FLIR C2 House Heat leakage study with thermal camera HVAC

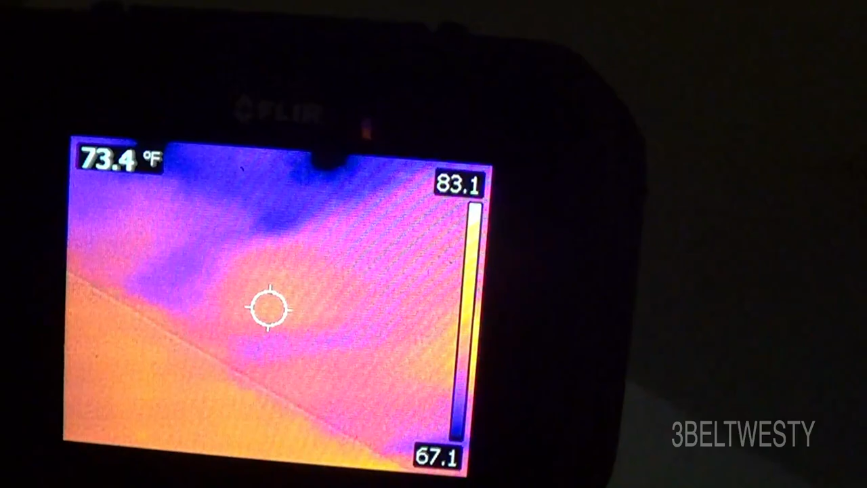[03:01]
On screen: spot 73.4°F
the family room and you can see some colder
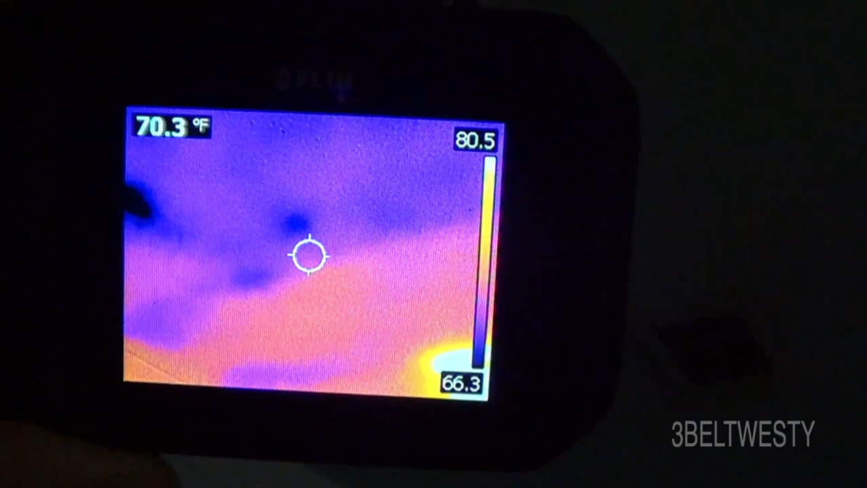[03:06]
On screen: spot 70.3°F
areas right here it's probably where there was some raccoon damage and
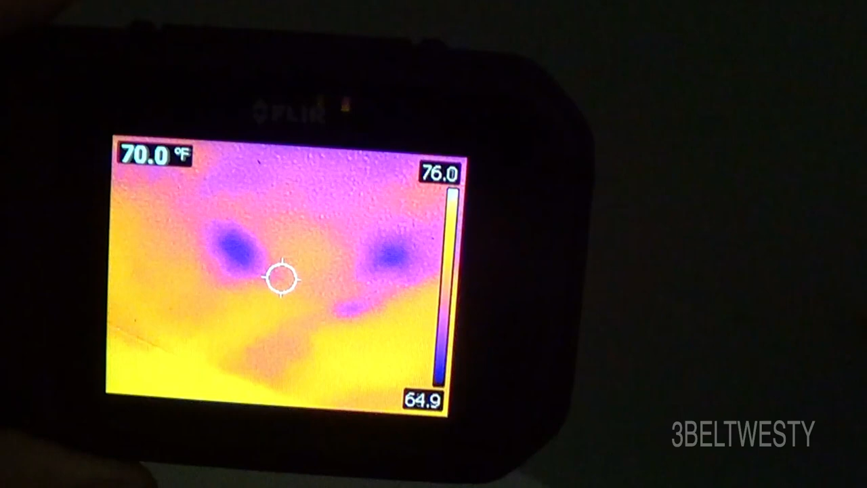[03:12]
On screen: spot 70.0°F
the insulation has been moved around now
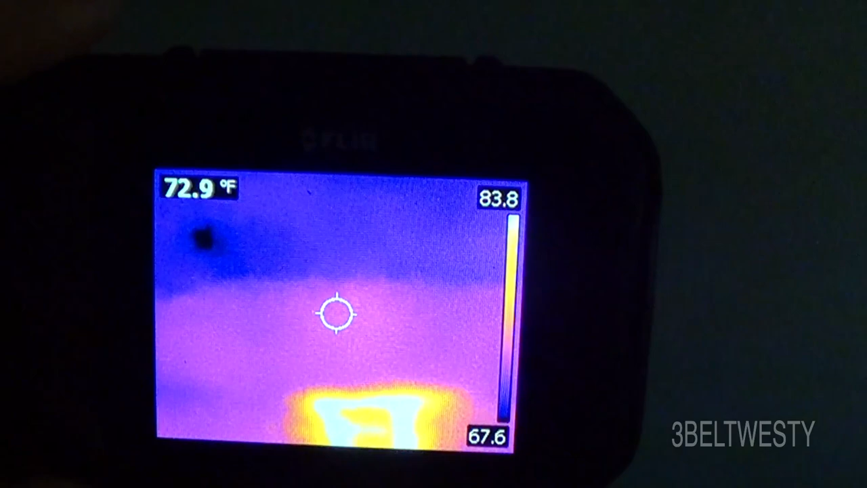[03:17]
On screen: spot 72.9°F
what's interesting is this if you got a raccoon in the house it'll actually show through
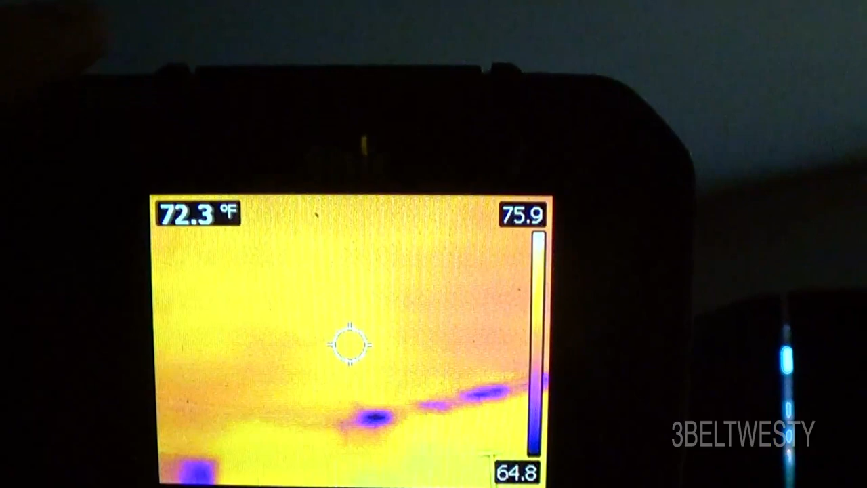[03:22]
On screen: spot 72.3°F
there's the corner this is in a bathroom mid-bathroom you
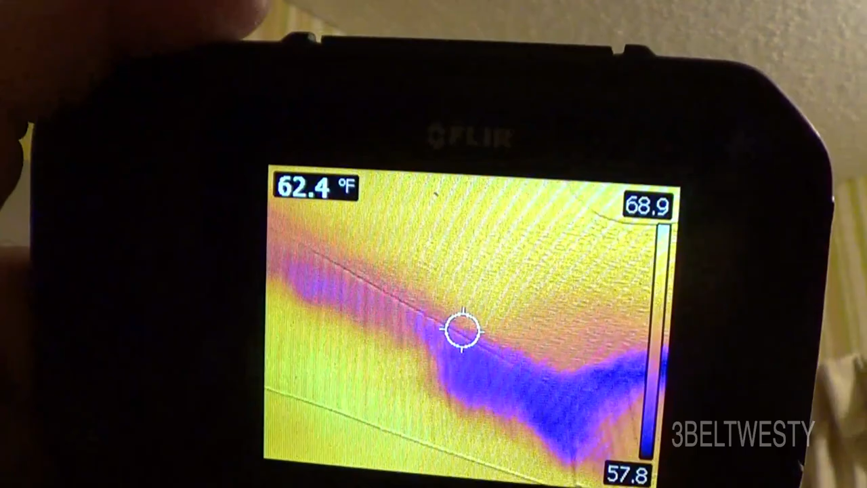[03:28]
On screen: spot 62.4°F
see there's a cold area above this drop it's right above the tub
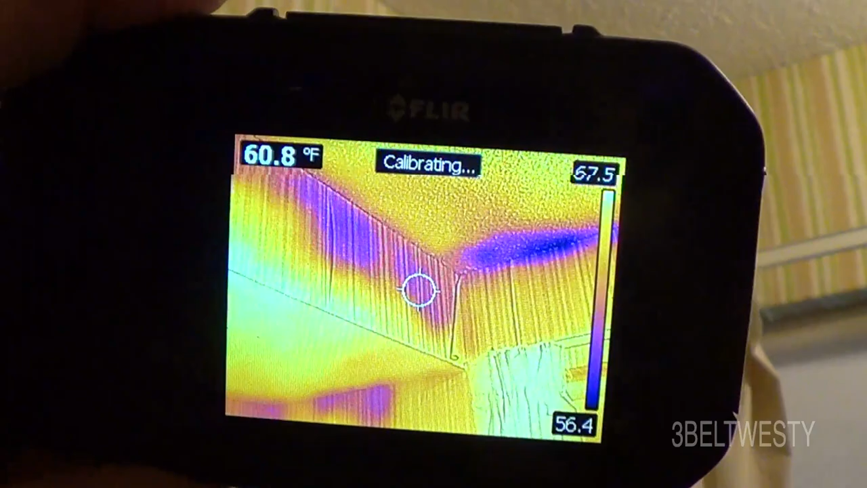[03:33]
On screen: spot 60.8°F
that's an area where they tend not to get insulation either cheat or it
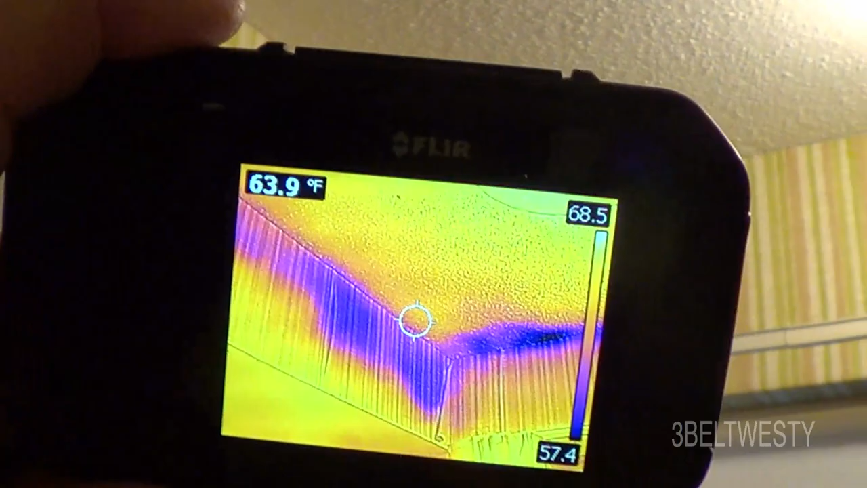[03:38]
On screen: spot 63.9°F
just never got in there this has got regular insulation and they sprayed some in years ago
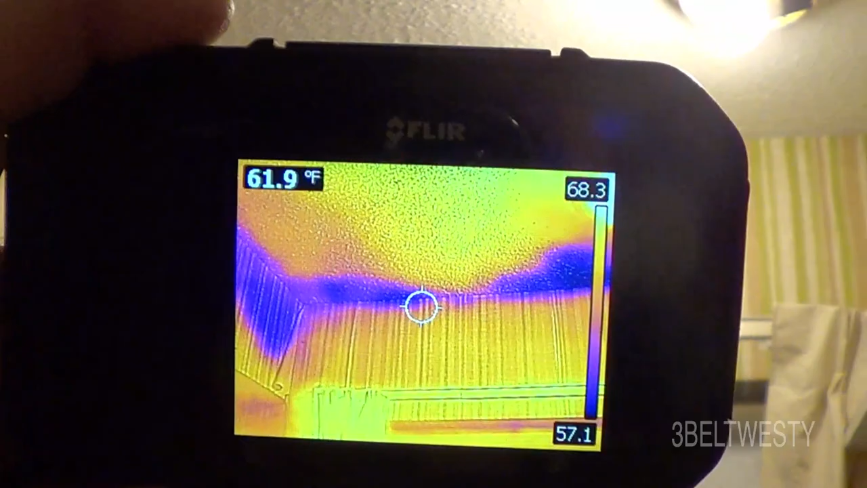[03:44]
On screen: spot 61.9°F
there's a cold area right there okay this is in a
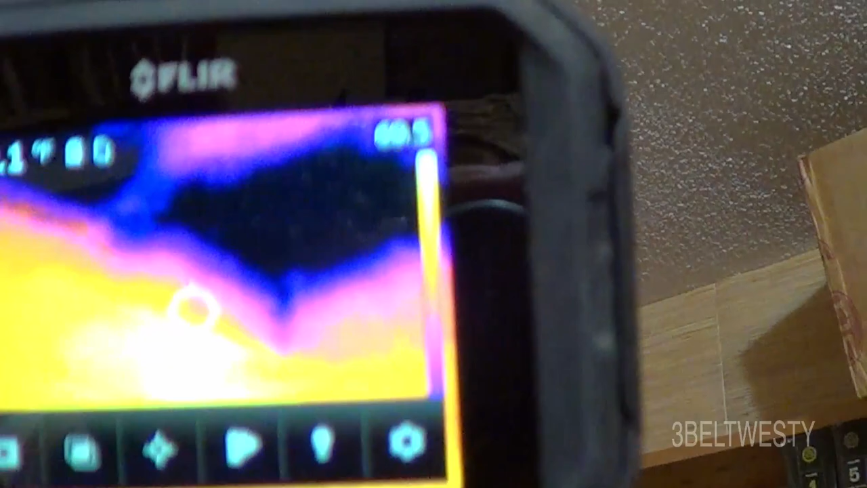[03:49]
library bedroom this is a corner of a house so you're going to get
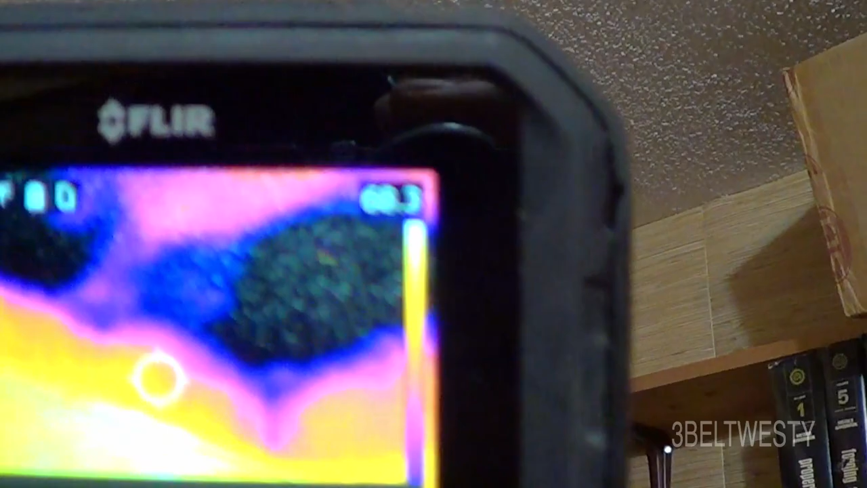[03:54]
it to be naturally colder because you've got two outside facing walls but
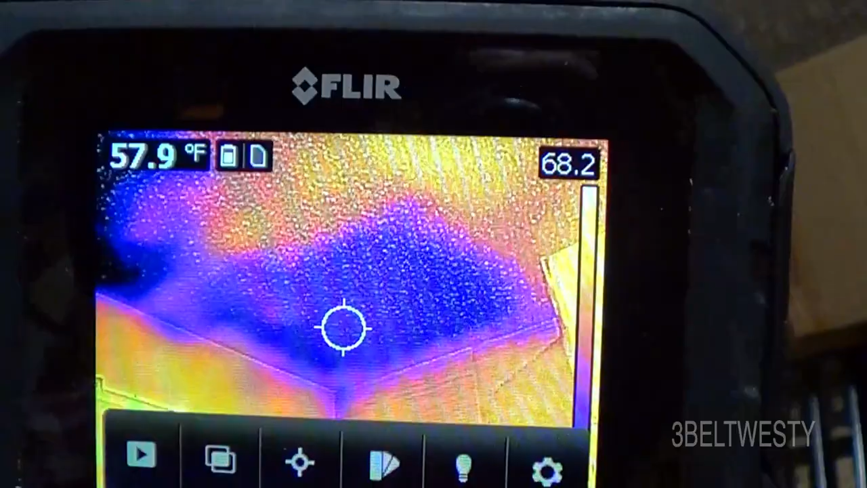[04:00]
On screen: spot 57.9°F
this is an area here that's probably gonna have to get in through the soffit to see around that edge or just crawl down in the attic see what's going it looks like there's some bats or something that are pulled aside that's a two-foot spacing through there and you've got a cold area
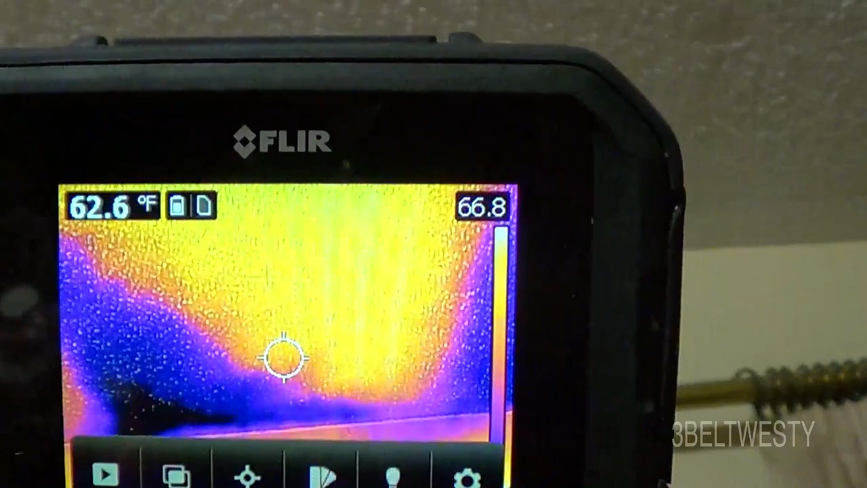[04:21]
On screen: spot 62.6°F
there's another area so that's where the bats been pulled aside either just due to animals
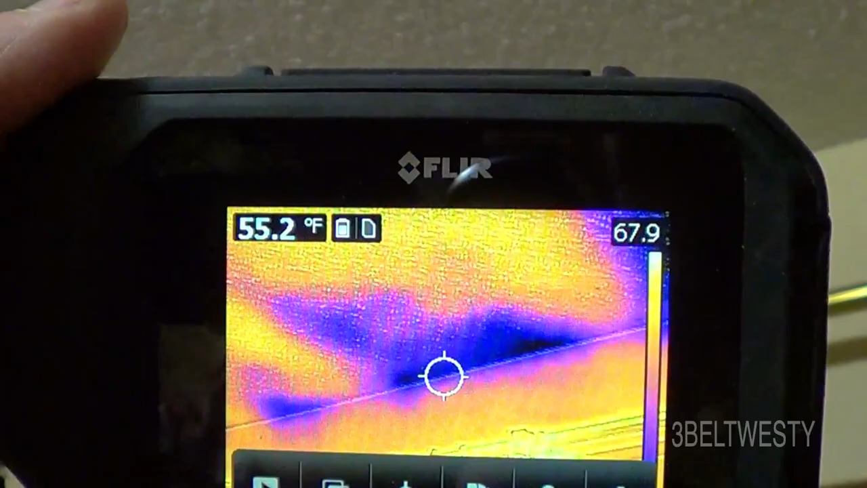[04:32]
On screen: spot 55.2°F
or hurricanes or they just never was put in place right okay this is an attic access again it's 37 degrees outside and about 70 in here and
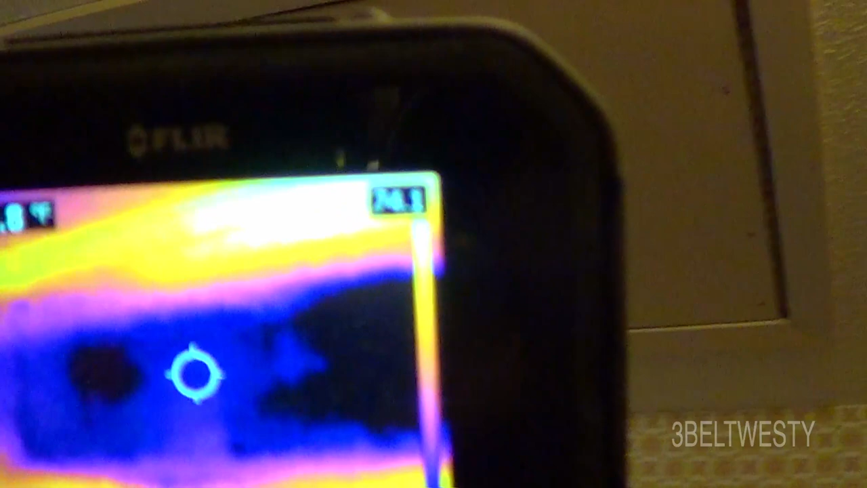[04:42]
you can see this drop down door thing probably needs some insulation you can actually see the cross pieces there
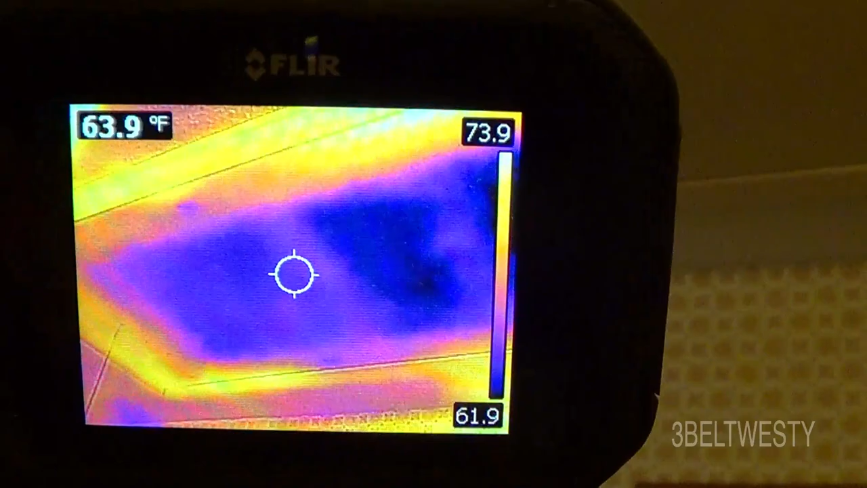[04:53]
On screen: spot 63.9°F
in it so that's a source of heat loss so easier to do this on a cold day because you've got a bigger Delta T than in the
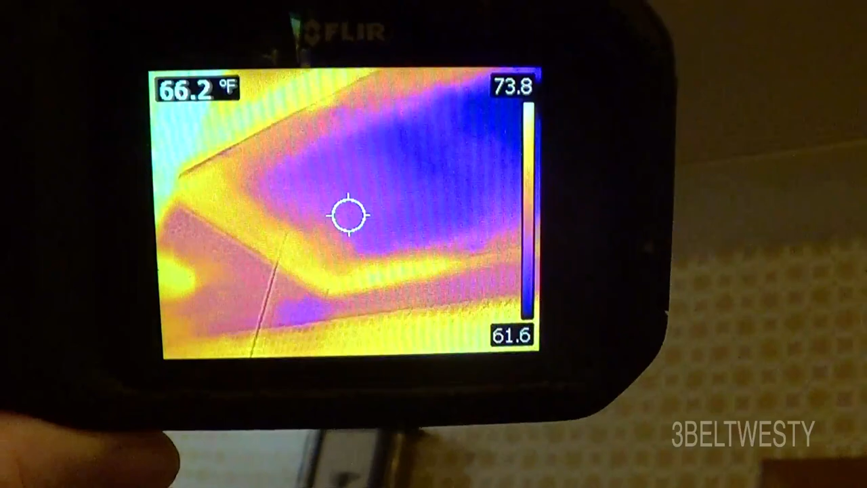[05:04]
On screen: spot 66.2°F
summer summer it might be 95 outside and 70 inside
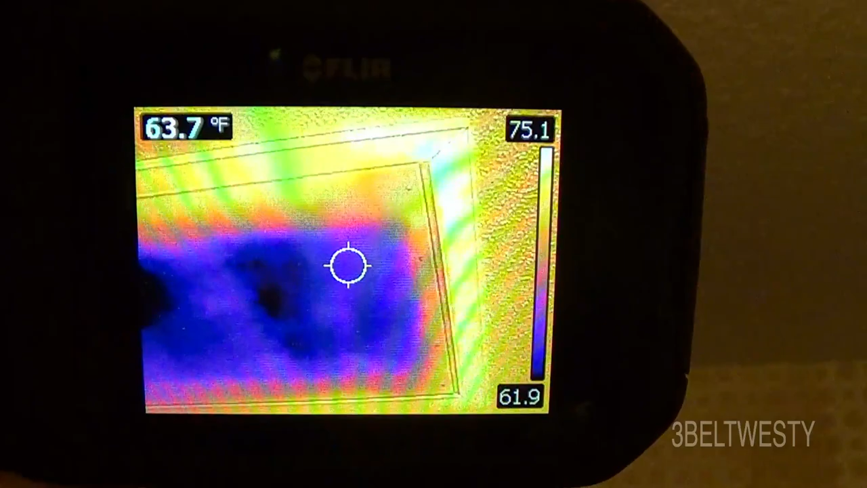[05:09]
On screen: spot 63.7°F
or something so we got a 20 degree Delta T now you've got a bigger Delta T so it shows up easier so the trap door has got some heat loss see